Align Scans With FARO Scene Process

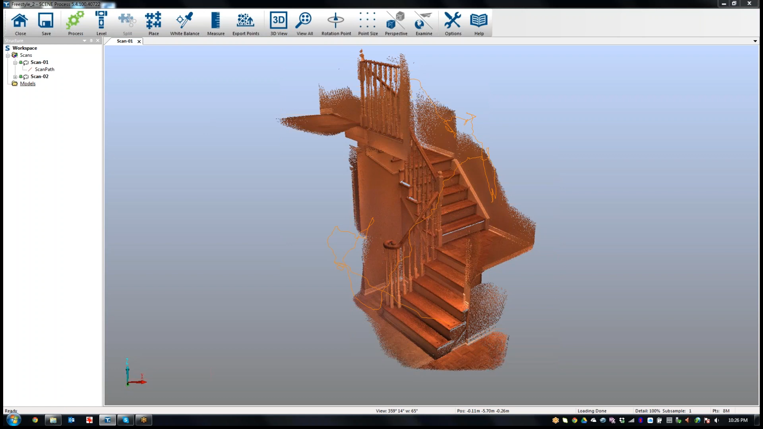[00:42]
do some white balance or some additional tools that you can use here. So what I've done here is I have a scan of a set of stairs and I've gone in two directions. I've scanned up the stairs and if I double click on the second scan, I've scanned going down the stairs.
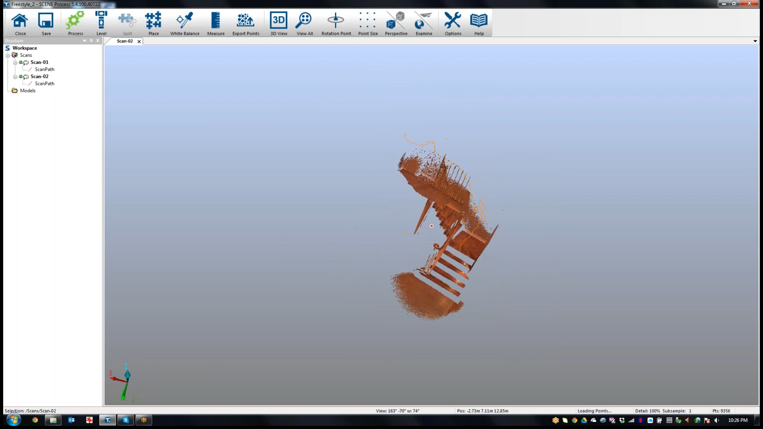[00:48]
So I've got some, obviously some missing parts here because of line of sight or whatever.
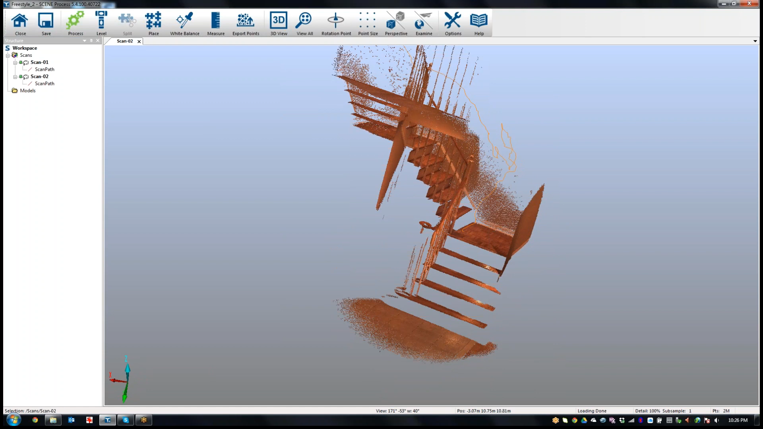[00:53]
And the way we do that here, there's just a button called Place if I want to do the alignment. And it brings up a sort of a split, a couple of windows here.
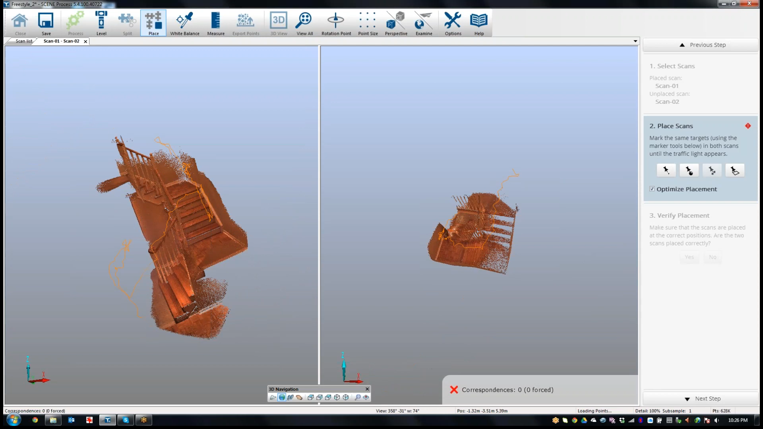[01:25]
And I'm going to align the scans in the viewport so that they're kind of close to one another like that. And I'll do the same with this other scan. And it might take a little bit of manipulation to get it there. But I'm getting close here.
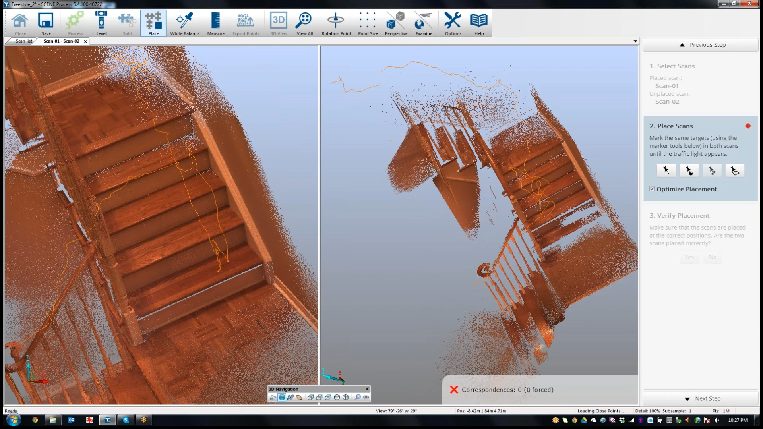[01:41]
Okay, so something like this. I think that's relatively close. And that will get me what I need here. So what I will do is choose the marking a scan point. You can choose spheres, checkerboards, planes. But I'm just going to choose the checkerboards. And I'm going to pick a few points here. So I'm going to pick this spot up here and the one scan, pick the corresponding point. It doesn't need to be exact. It just needs to be close. I'll pick another one here. And I'll pick the same corresponding point here. And I'll pick one over on this post here.
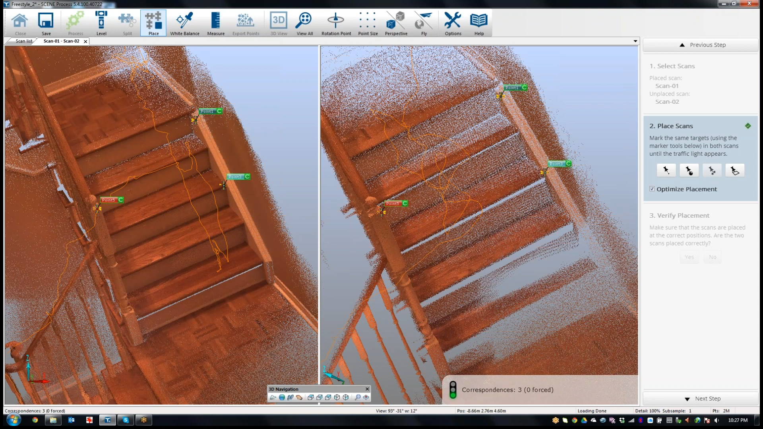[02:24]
And that's about here or so. And if everything starts to sort of correspond, you'll see down here it says correspondence is 3. And if I look at my point numbers, .1, .1, they all start corresponding. So I don't need too much more. There's enough there to stick the two together. So I'm going to hit next step.
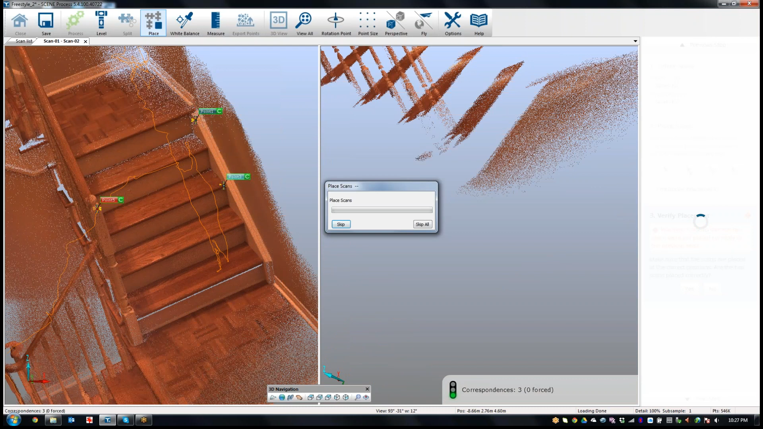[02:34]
And you'll see that it starts to say, okay, we're going to place these scans based on those correspondences. And then it just sort of snaps together.
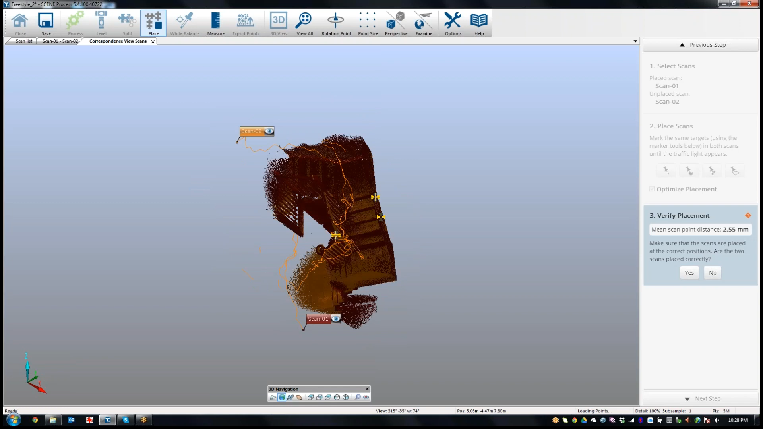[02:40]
Now, it opens up a correspondence view. And on the right here it says, hey, your mean scan point distance was 2.55. Okay, that's pretty good. And, you know, does everything look correct?
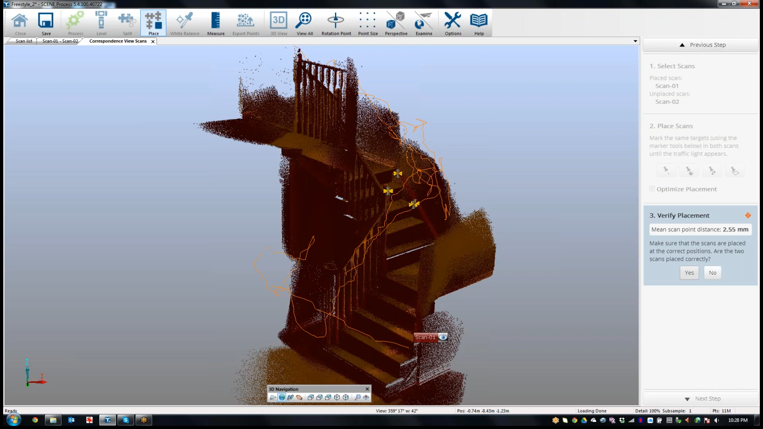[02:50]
And I'm going to say, yes, it does. And then you can, if you had more scans here, you could choose which ones you wanted to reference.
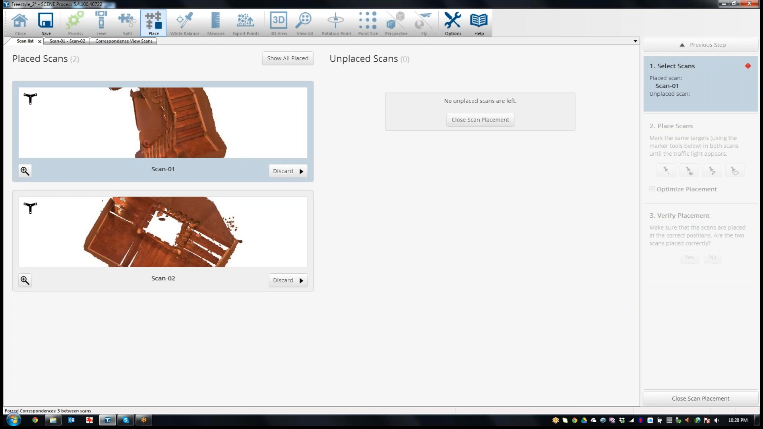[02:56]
Now, are aligned. I'm going to hit close and get back into the 3D view.
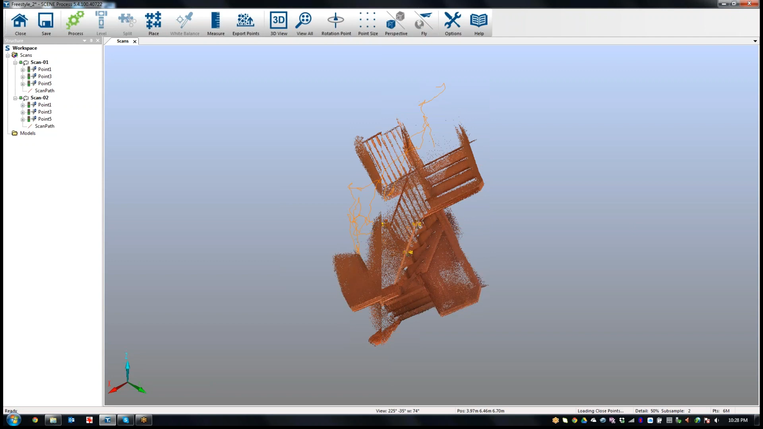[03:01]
And let me adjust the pivot point here. And you can see that the scans are aligned.
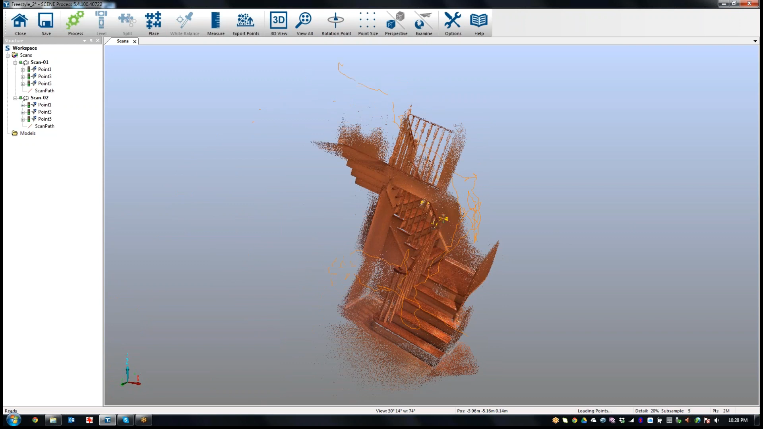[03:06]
The two scans are together. And they are registered pretty easily there.
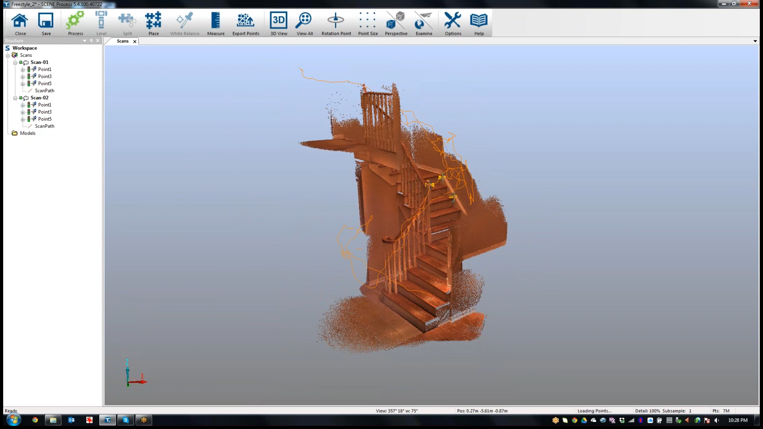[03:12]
So that's all I wanted to show. How you would register multiple scans together with a scene process.